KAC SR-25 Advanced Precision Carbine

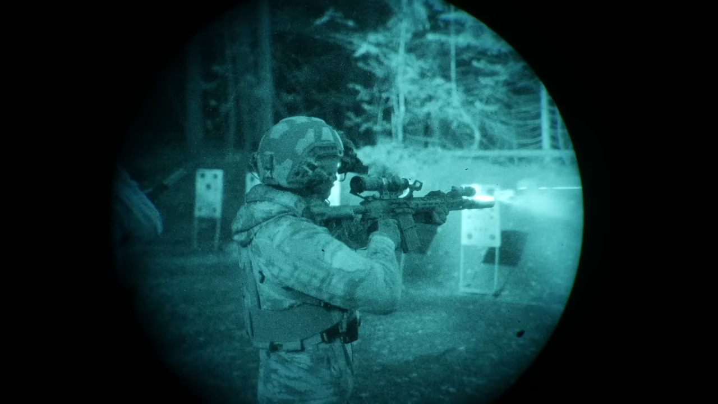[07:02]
my kind of series on night vision and with it through that series basically scaled kind of gear as well as capability starting with like gen 2 green foss pvs 14 and skull crusher and